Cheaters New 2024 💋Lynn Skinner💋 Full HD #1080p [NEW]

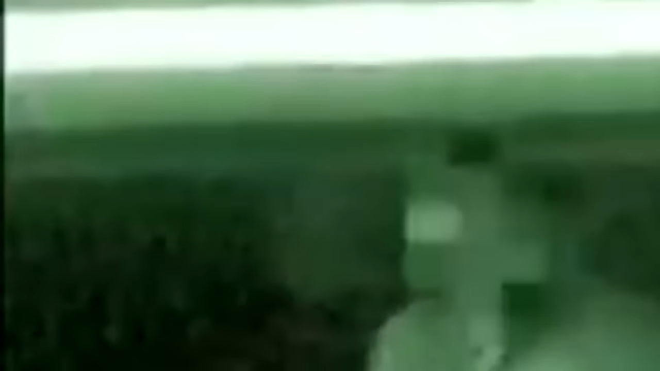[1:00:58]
Jared and Youngers part ways for the rest of the night. Investigation day 5.
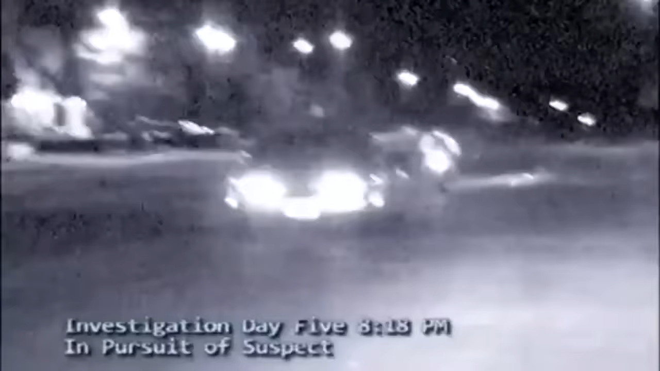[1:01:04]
While primary agents track the suspect from his office, secondary units follow Youngers' vehicle as it arrives at the Waters residence.
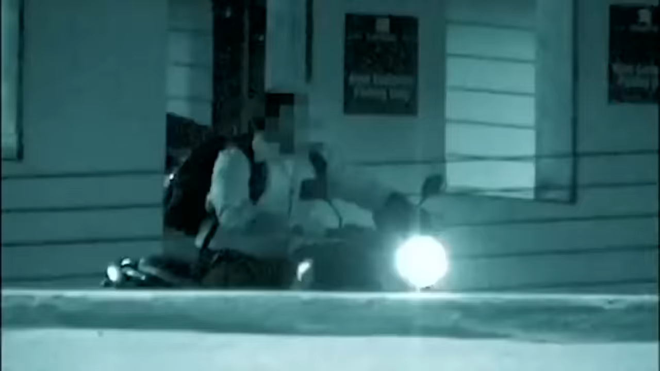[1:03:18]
On this evening, he exits, jumps on his motorcycle, and from this point
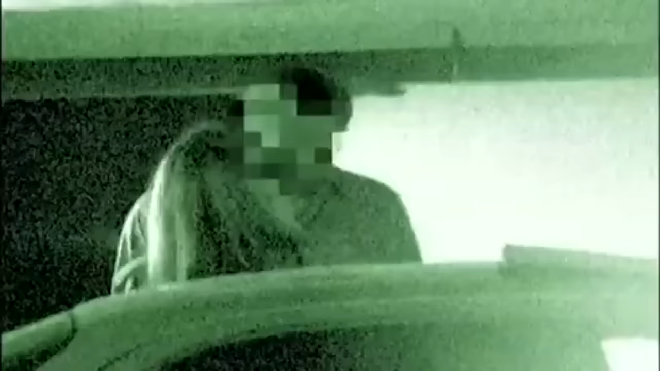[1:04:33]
The face steal a few more moments. Now he starts to walk away.
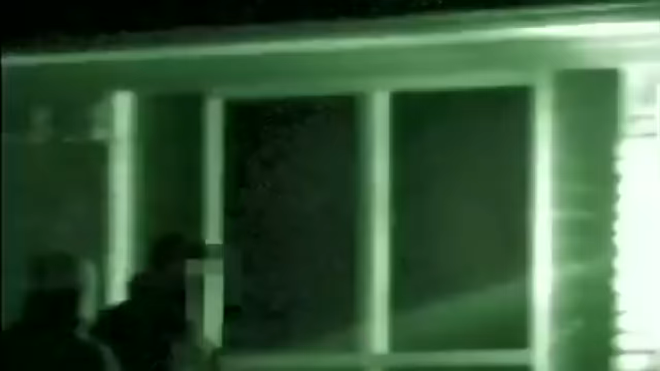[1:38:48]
The companion takes the lead and ushers his date inside. After 2 hours, Veronica finally emerges.
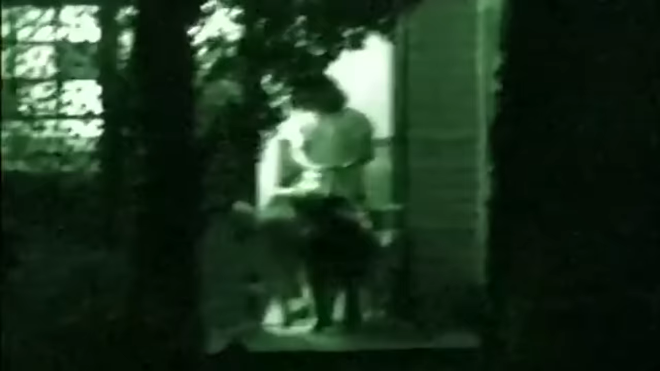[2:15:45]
With little movement since the suspect returned home from work,
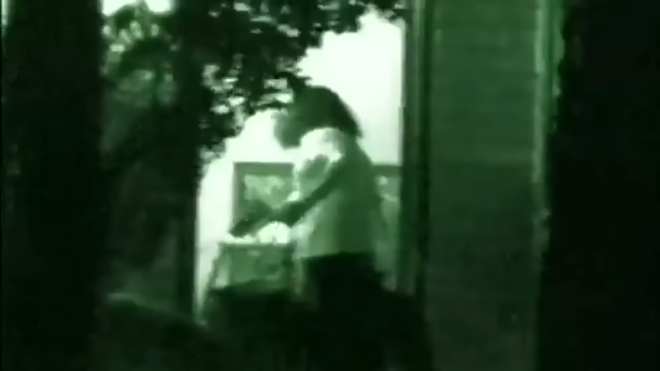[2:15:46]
detectives perk up as Hill exits the front door, accompanied by his three large wolves.
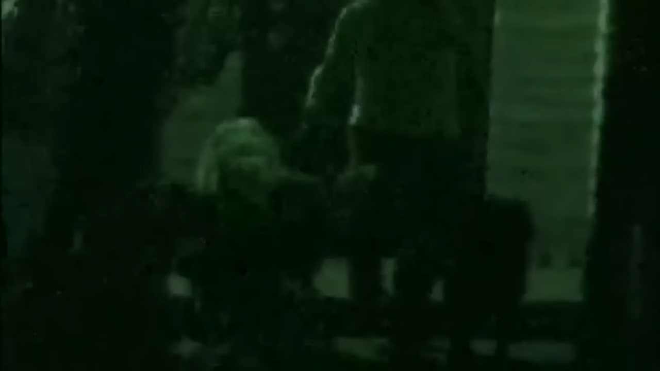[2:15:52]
Mobile units follow to a nearby park.
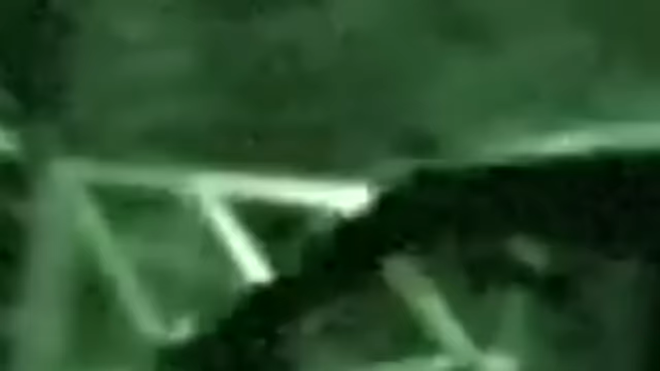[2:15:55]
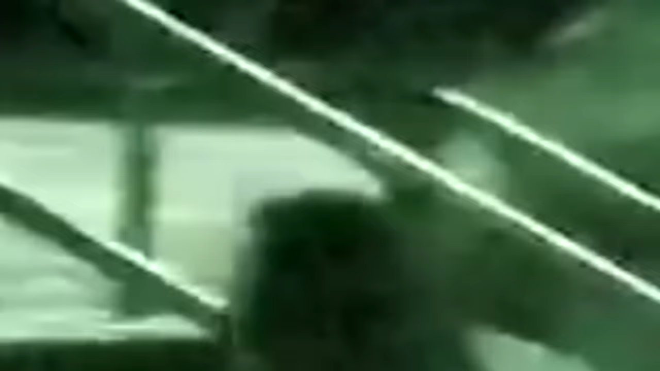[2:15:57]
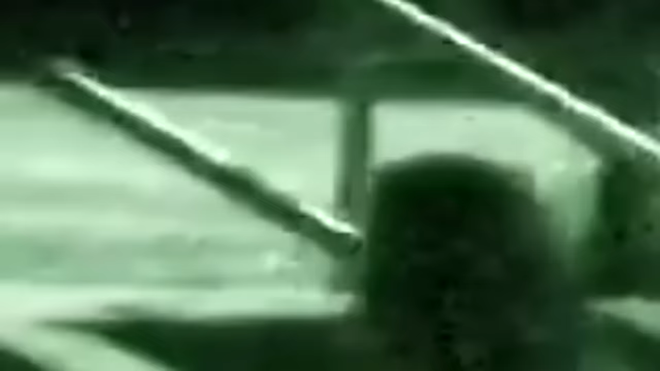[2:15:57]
Once there, his realtor, now identified only as Sylvia, meets Hill.
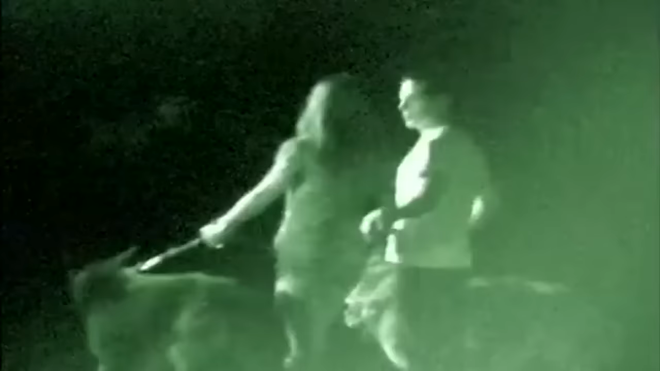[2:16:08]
The couple strolls through the park with Sylvia taking the reins of one of the animals.
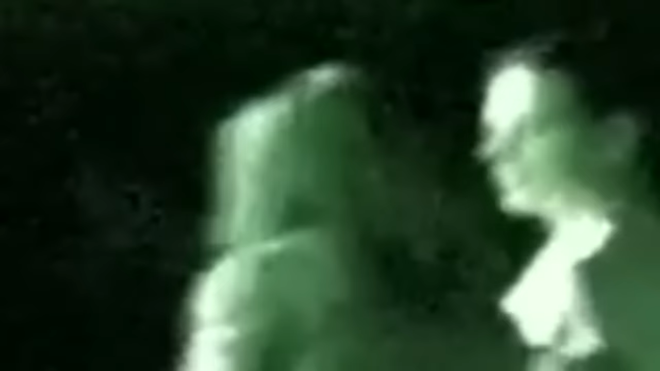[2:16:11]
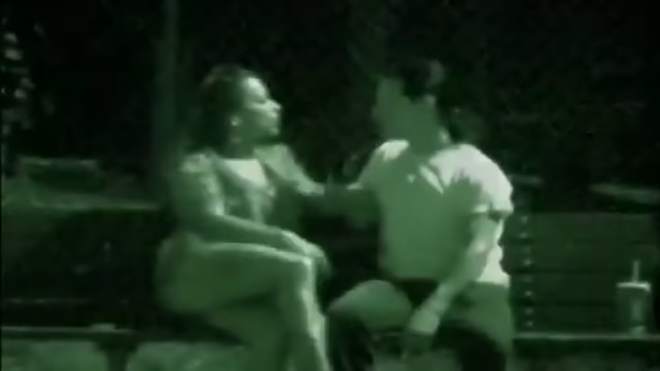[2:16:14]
The two hold hands and pause by the lake for a loving smooch. Having walked over a mile, the two rest their bodies on a park bench.
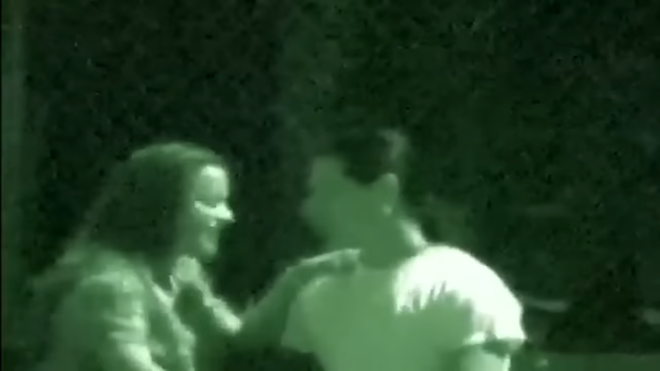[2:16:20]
Sylvia takes the lead and leans in for a long lip lock with Hill.
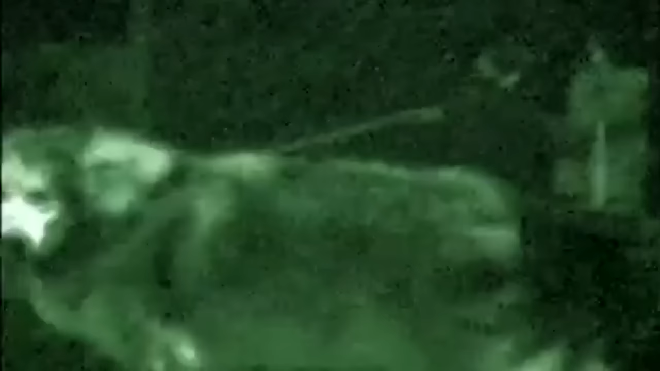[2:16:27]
The pooches seem uncomfortable tied to a fence while their master is trading kisses with a new woman.
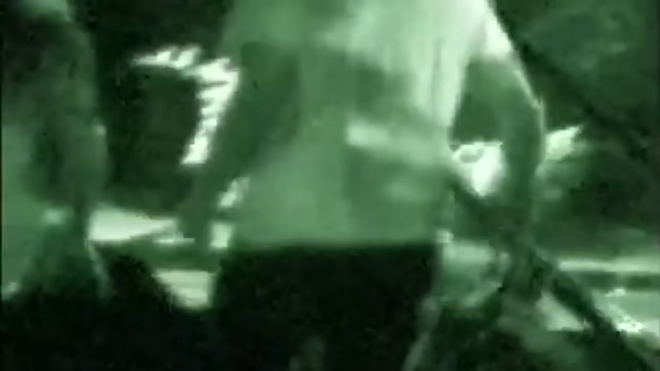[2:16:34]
After some time, the couple end their late-night rendezvous and return to their cars. They kiss goodbye and depart each other's company for the remainder of the evening.
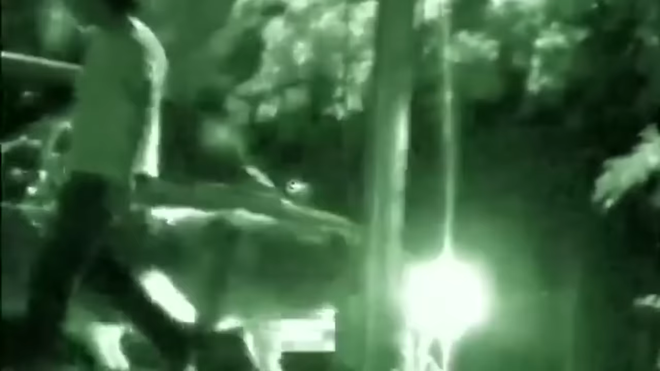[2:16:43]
Investigation Day 5. Mobile units keep close tabs on their mark as he leaves his home for the evening. He soon arrives at a nearby restaurant.
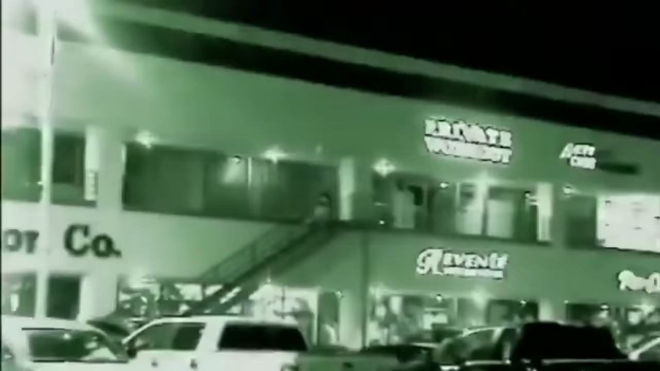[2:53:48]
Investigation Day 4. Cheaters agents again watch the suspect once she leaves work and begins running errands.
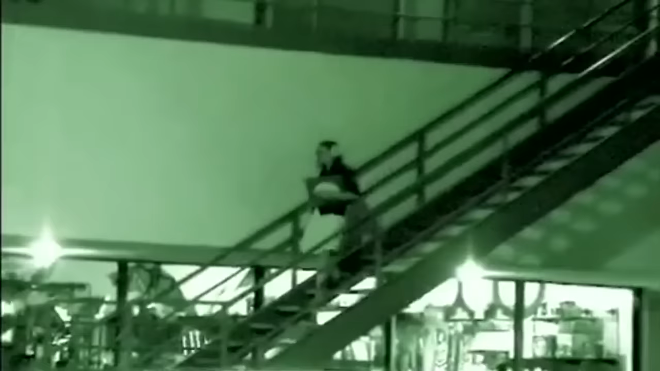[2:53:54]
She's tailed by mobile units to a local restaurant.
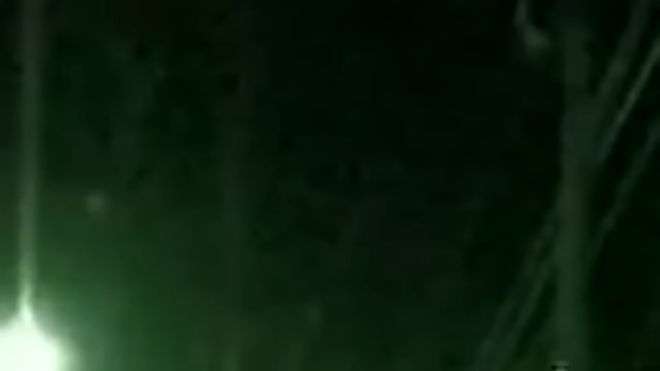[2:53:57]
Her companion from previous surveillance is seen waiting at a table.
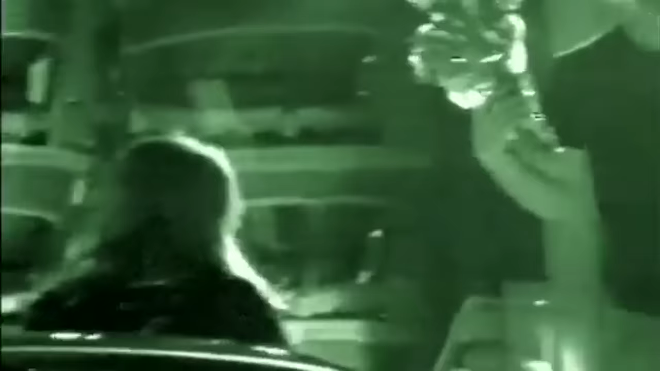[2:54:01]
Agents positively identify Curtis Slavin, Alan's ex-roommate and Garner's ex-lover.
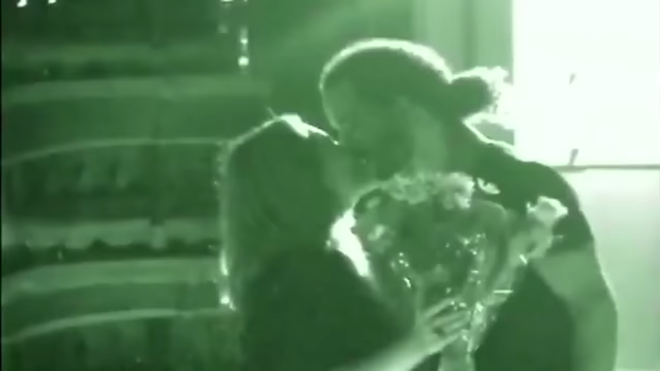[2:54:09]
After a brief discussion, the couple enter the eating establishment.
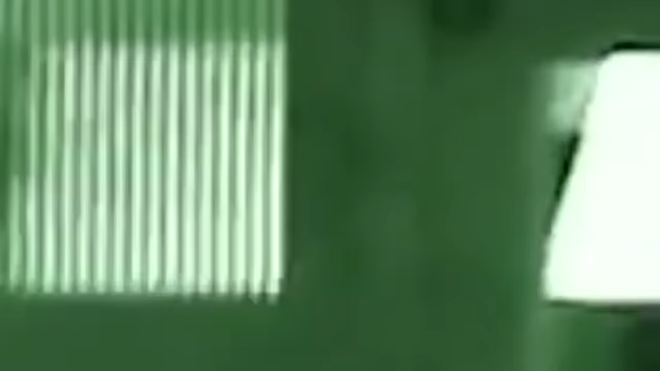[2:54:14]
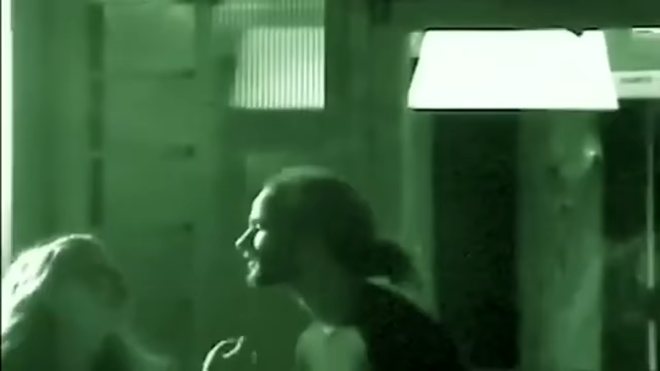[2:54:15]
Less than 10 minutes go by before observers capture the two
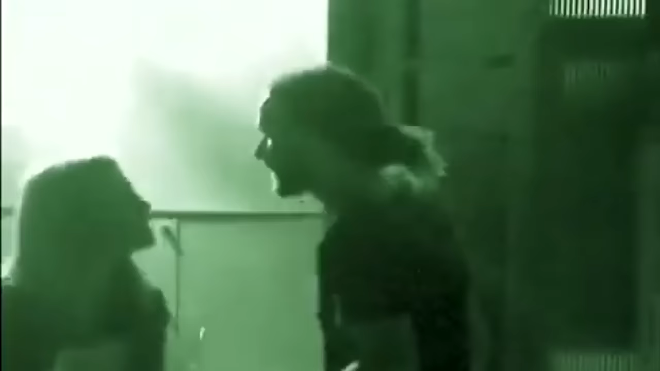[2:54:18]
spilling out into the street with Slavin pleading for Garner to stay.
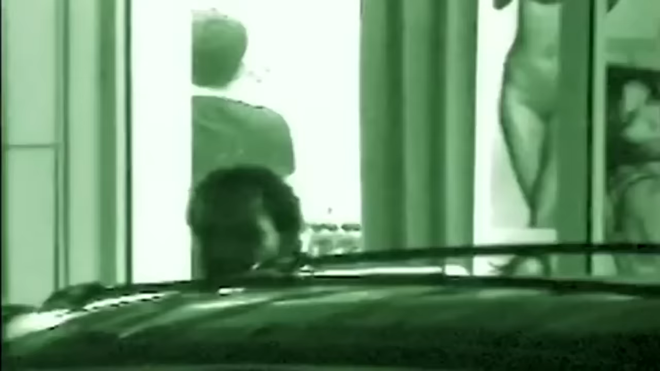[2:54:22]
The suspect ignores her paramour's appeal, leaving Slavin to stomp like a spoiled child.
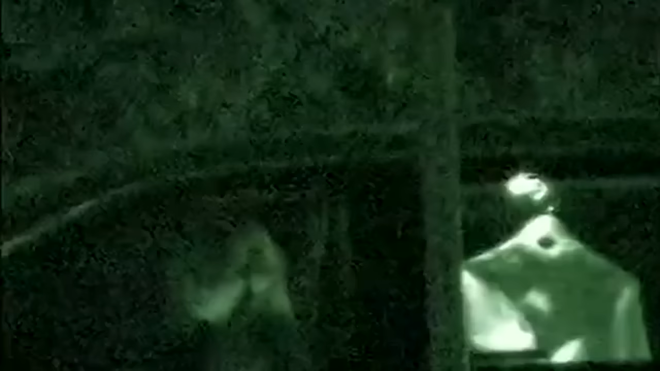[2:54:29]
Mobile units track Garner to her home, and internal surveillance cameras placed earlier by Alan capture her entrance.